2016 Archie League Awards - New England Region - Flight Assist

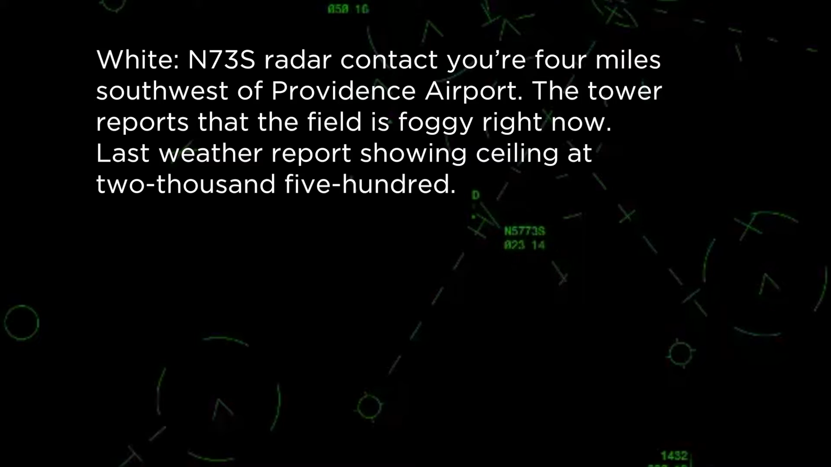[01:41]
All right, if you want me to stabilize to 4000, we'll figure it out from there, 730. Number 730, 3000 will be fine. Climb maintained 3000. All right, out of 2600 to 3000, 730.
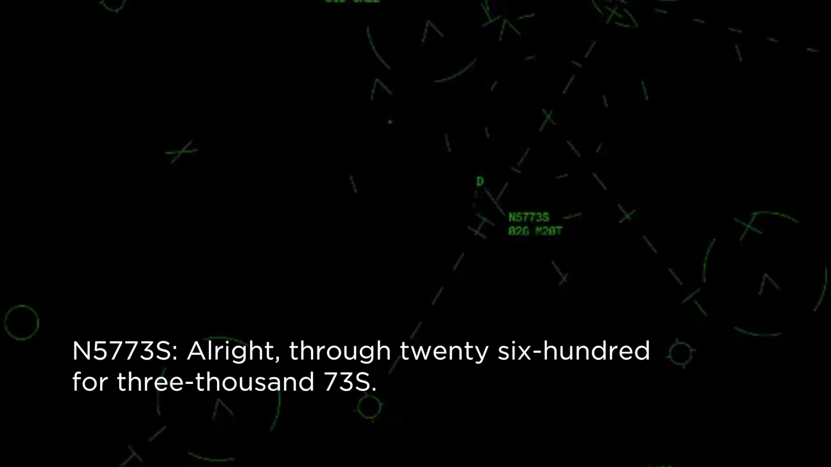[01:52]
Number 730, we have a radar mode that will give us radar to about 2000 feet. So what we're going to try to do is keep you in radar that way, get you down to 2000, try to get the field inside for you.
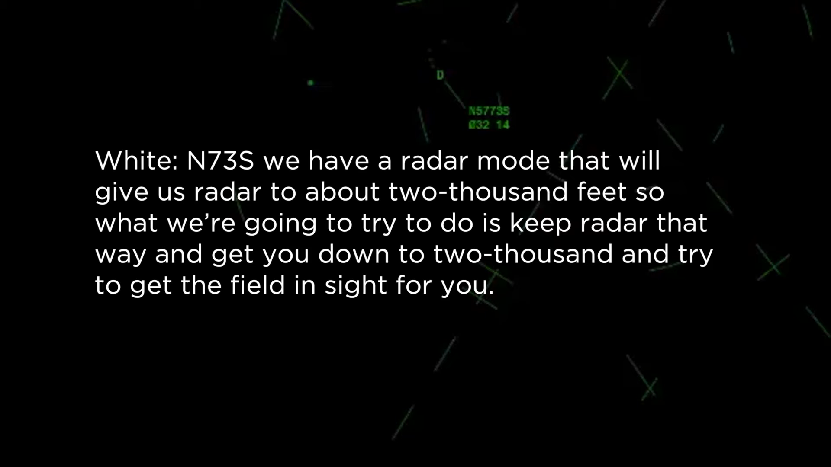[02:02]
Number 730, one able-state fuel remaining and soles on board. Just one sole on board, 730. Roger, how much fuel do you have left? I've got probably three hours. Number 730, if you look out your left window, how far can you see? I cannot see anything yet, sir. Roger, are you in the clouds right now? Yes, sir. I'm just busting out the clouds right now, but I'm down to 1600. I've got to get back up, I guess. Number 730, Providence Airport, just out your left window about five miles.